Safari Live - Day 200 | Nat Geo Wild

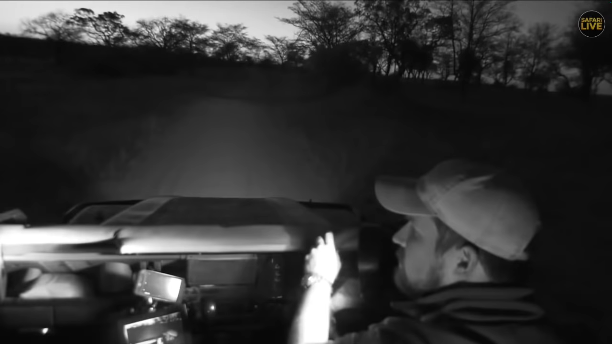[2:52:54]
So I'm trying to look for the two jackals that are around here. So hopefully we'll get a bit lucky. There's also the honey badger that apparently has been seen a few times in this area. So I'm going to have a look for those.
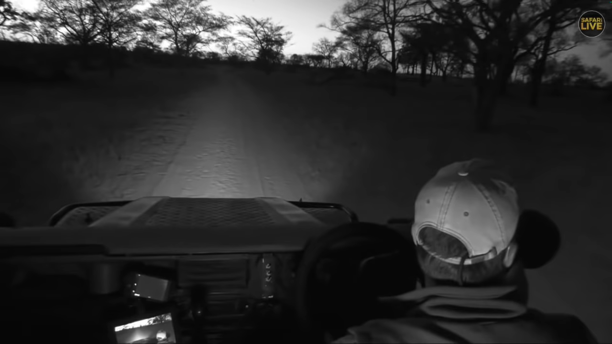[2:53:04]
While I do that, let's send you back to spotlight out and is shining about.
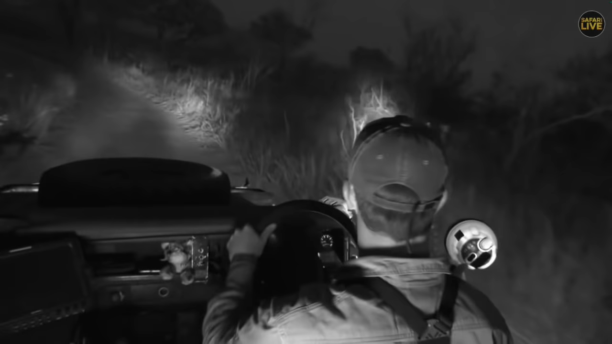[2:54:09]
We don't see jackal very often around here. Might be because leopards like to eat them, perhaps. Kathy, you'd like a bush baby. Oh, well, we will keep our eyes peeled for the bush baby. If we want a bush baby, then we're going to have to go down this way. That's my thoughts. Staying up on the top here will not provide a bush baby.
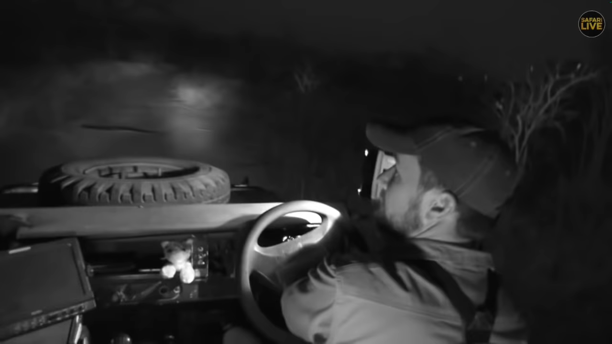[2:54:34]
They tend to be more down in the drainage lines. There's more trees, more activity, more gum and sap, and also more sort of things for them to sleep in during the daytime. There's not too much cover up here on the slope with regards to the trees. And also moisture from the trees down in the baseline, a little bit more prominent than the ones up here.
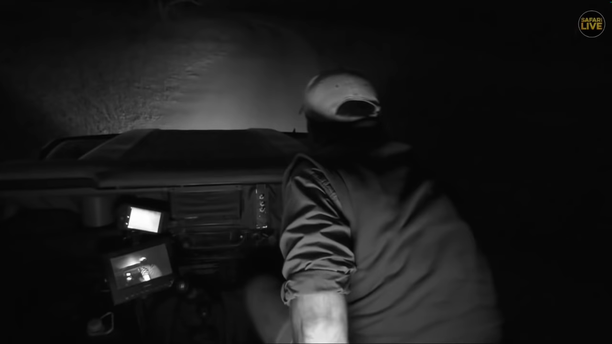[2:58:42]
Yo, I haven't found a bush baby, but we're down in the bottom, down in the depression now. The temperature has dropped a degree, but it's still very nice. Has not been a cold day. And I got James to come sprinting with me. That's the highlight of my day.